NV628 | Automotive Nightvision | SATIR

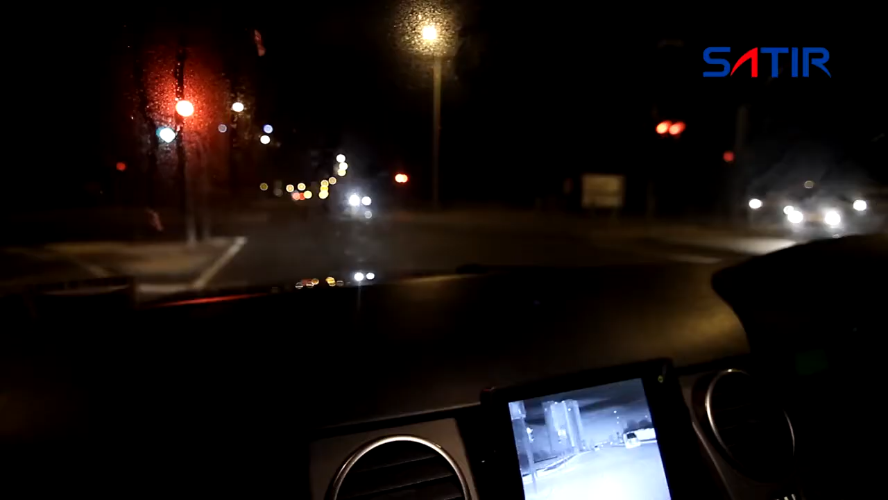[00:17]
Satir's NV628 is an intelligent night vision system suitable for all vehicles.
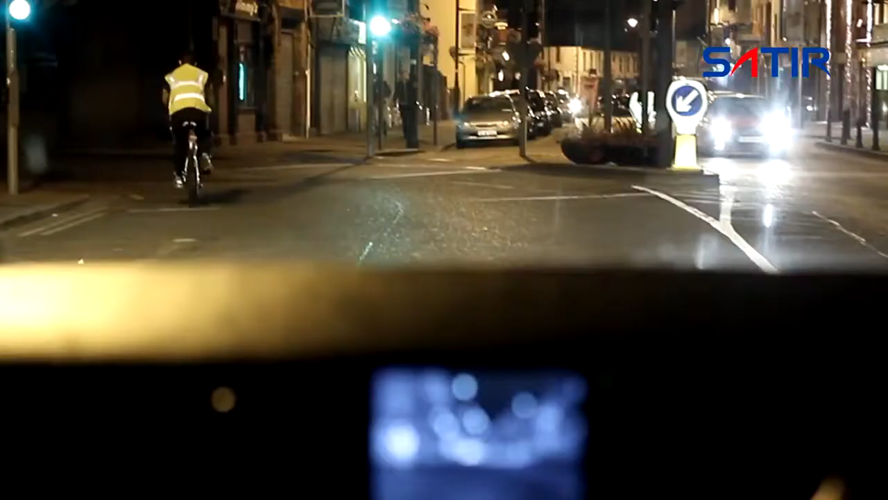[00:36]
The NV628 can see through mist, rain, and even light fog.
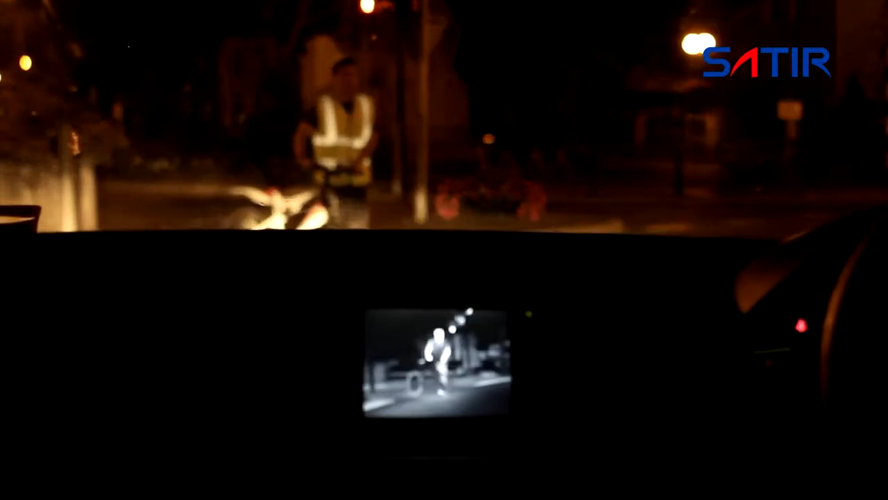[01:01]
This information is delivered in a clever and intuitive way, allowing you to take appropriate action to keep you and other road users safe.
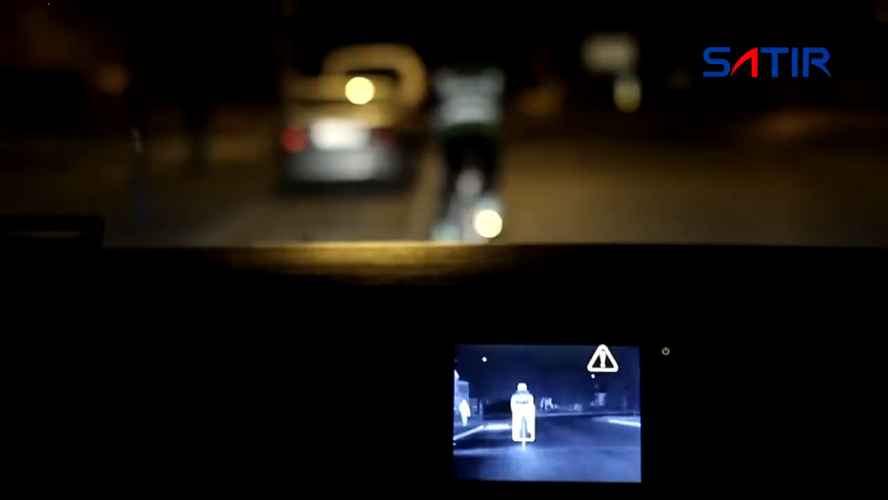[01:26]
uses advanced technology to detect potential hazards with audio and visual warnings.